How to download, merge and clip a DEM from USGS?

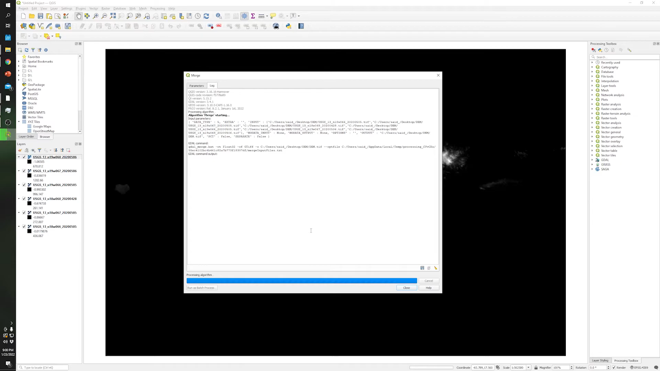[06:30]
so this process it will take um some time because it's taking each raster in each uh and basically it's uh combining all of them into just one uh big file so let's wait for it
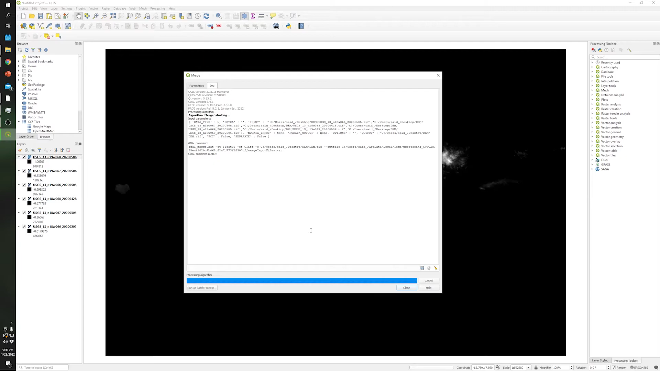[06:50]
okay perfect so it's done so I'm gonna close this window and the